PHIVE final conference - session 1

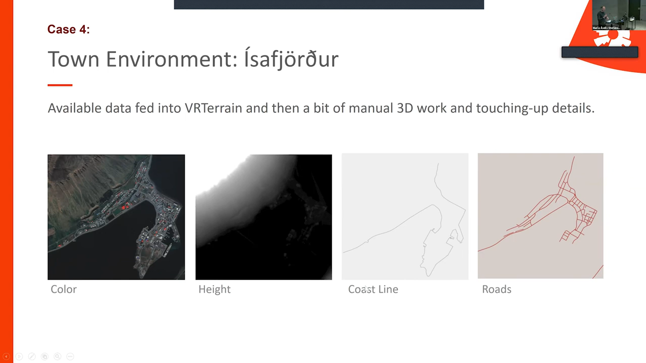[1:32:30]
from this map here and the roads can be extracted also this data then generated this and we did a little bit of putting in